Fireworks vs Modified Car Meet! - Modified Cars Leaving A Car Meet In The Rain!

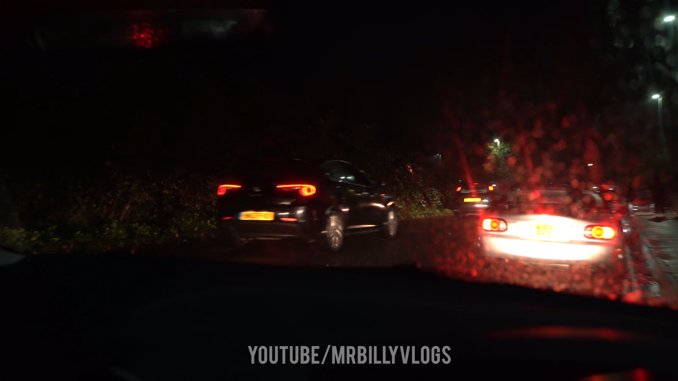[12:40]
I don't understand where all these cars are going. There's been loads of them going down the road. They haven't announced a new location as of yet. But yeah, I don't know where everyone's going. We are pulled over by a petrol station.